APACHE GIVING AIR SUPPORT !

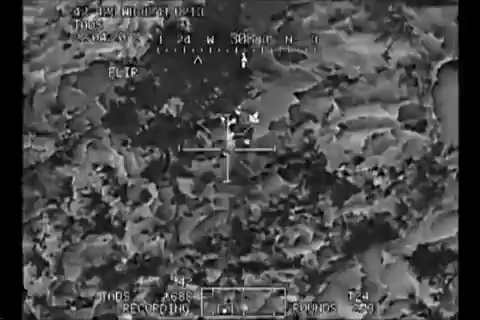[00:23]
Okay, contact. Alright. One, five, six, two, five. You're clear to shoot. Over. Alright buddy, I'm at three o'clock, going to two o'clock. Still left orbit, six, three. Clear to fire. Fire. Okay. Go ahead and shoot. Okay. Engaging.
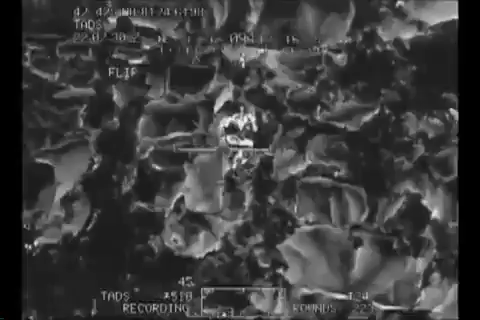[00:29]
Okay. Nice. Appears to be hunkering down. Alright, go ahead, fire. Okay.
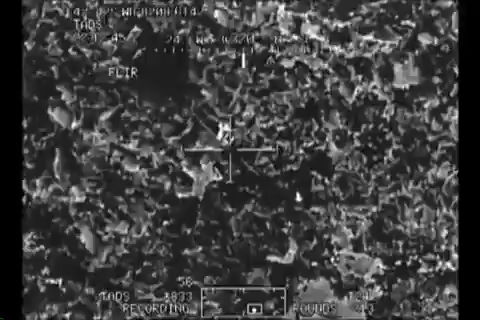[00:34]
Engaging. One more time.
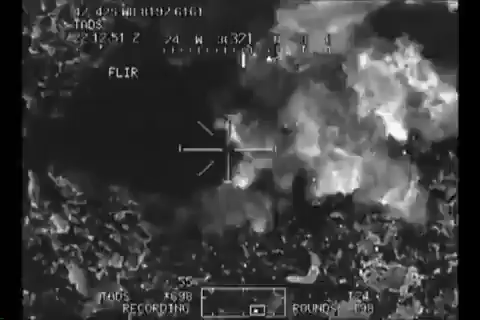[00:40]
Nice. Uh, secondaries. Fire. Very nice. One more time, just for good measure. Roger.
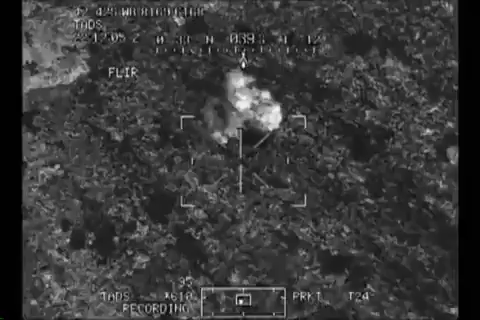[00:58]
Good shot. And we're, uh, outbound to the west. If you get a good spot. Okay, sir. Turn two eight again. The one I have is. Susan's looking right. Little lower. Little lower.
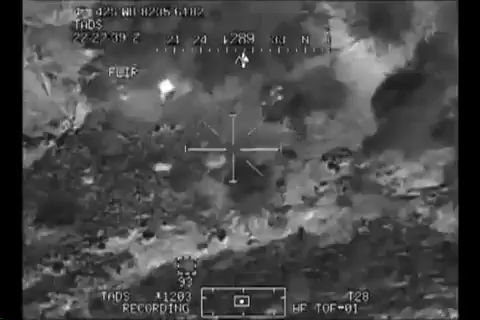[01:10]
Cobra. One one. Cardinal three zero. Little one. Alright, we're at sixty three hundred and, uh, starting a circle to the left orbit.
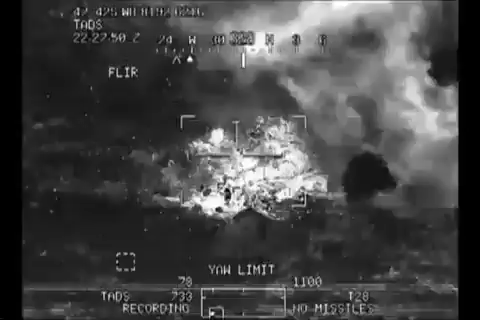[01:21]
Alright, I'm coming out with you, shooter, shooter. Okay, firm. Okay, you're up gun, right? Cardinal coverage. Ma'am.
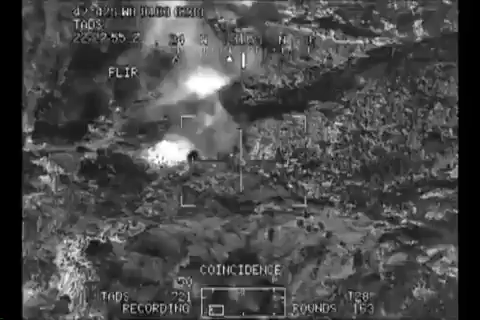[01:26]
Another group of insertions, uh, south of, uh, great human health iron missile, four additional ETI. We're standing in search. Get in there. Roger. Roger. Go ahead. There's a guy on the right. Engaging. Roger. Roger. Pick one and shoot him. Alright.
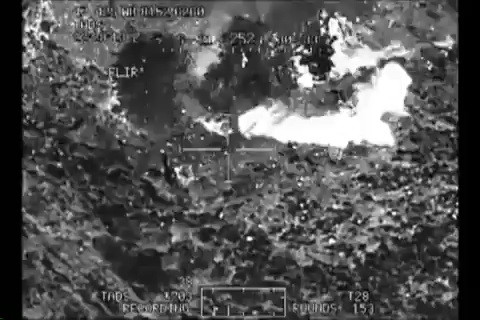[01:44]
Alright, try it again. Um, I got a six digit one ready. Ooh, there's actually a guy below you on the side. See him? Negative. Just, uh, no, right stop, go back up. Okay. I'm in. Right there, see him? Fire. Oh, it's coming a little bit. Okay.
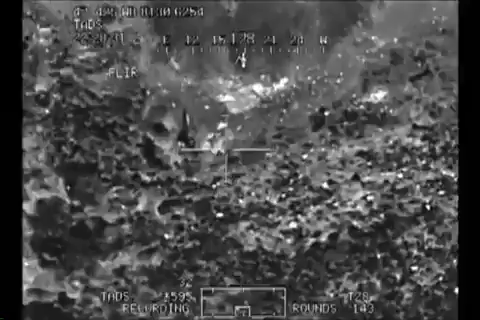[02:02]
Go ahead, shoot. Good. Very good. One more time. Click, click, click, click, click.
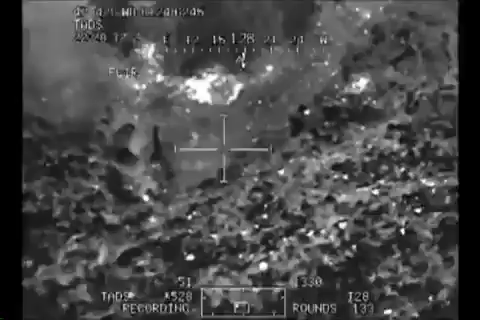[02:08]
Alright. Okay. Go ahead, engage. Good effect. Engage that guy right there.
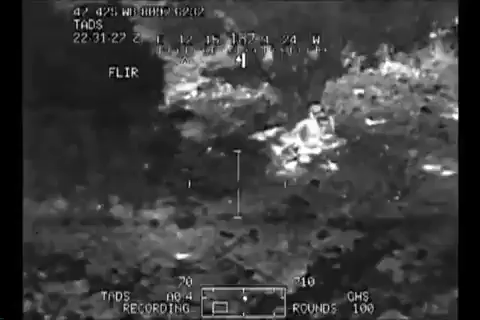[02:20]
By the tree. Okay. Move it.
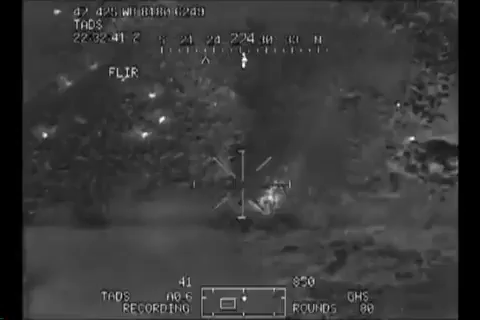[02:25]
Check Cardinal cancel. Go ahead and, uh, send the grid. Engage. Roger. Your grid follows.
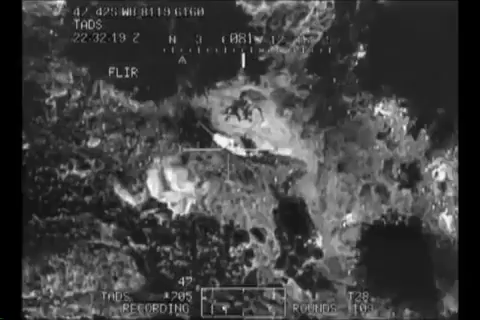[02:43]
Alright, engage. Yep. Roger, uh, I got another grid before you go when you're ready. Here, low.
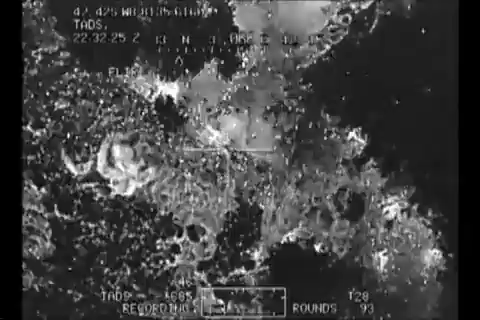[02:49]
Roger. Try it again. Engage. Little low. Good, good. Good, good.
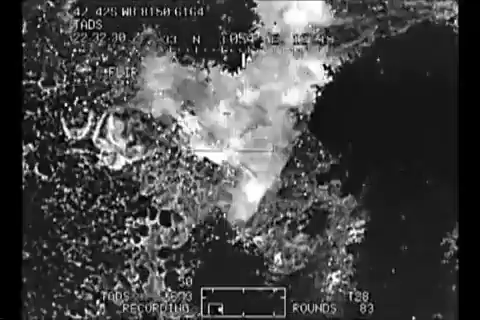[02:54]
I got a real good lasin store on it.
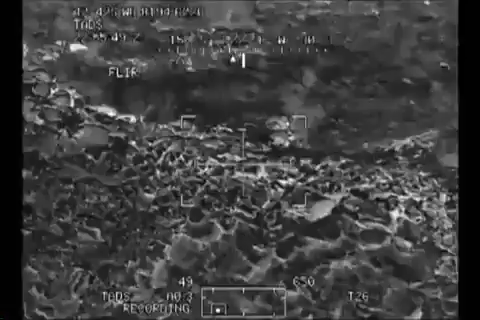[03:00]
Uh, who's this?
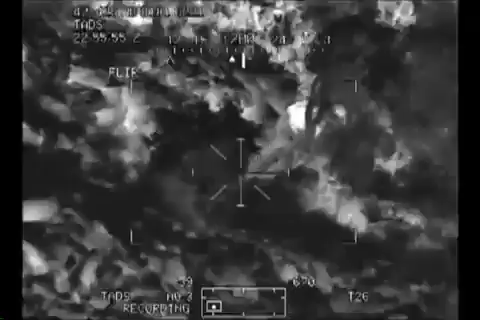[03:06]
That's, that's definitely somebody hiding there. Yeah, it's a lasin store. Try to try and associate that. Alright.
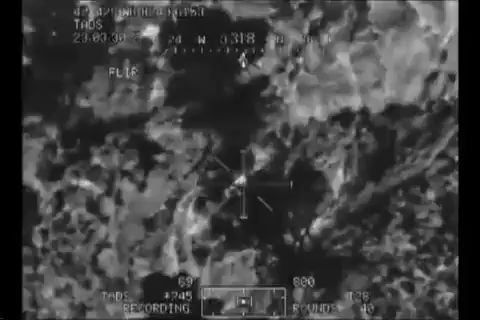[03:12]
Got one ready Alright One more One more
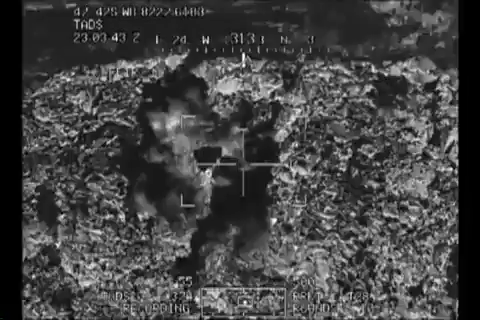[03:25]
Bar
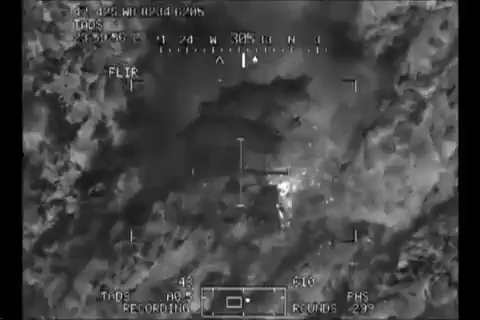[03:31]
Got him Yeah, it could affect 1k Excellent There's one right next to him Yeah, they're all still alive right there They're just hot Alright, go ahead Go down a little bit, hit that one
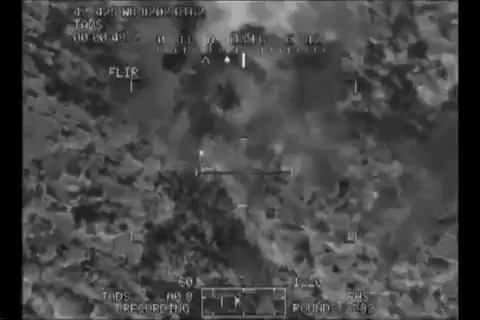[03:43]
Good affect I got that other one hiding right there
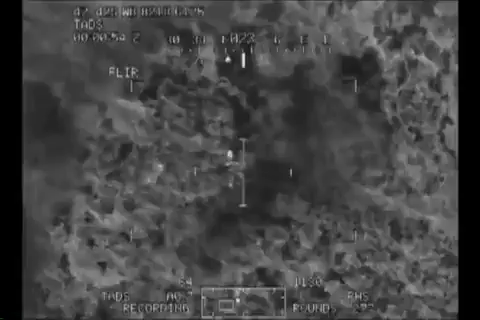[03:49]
One more right there Okay, roger that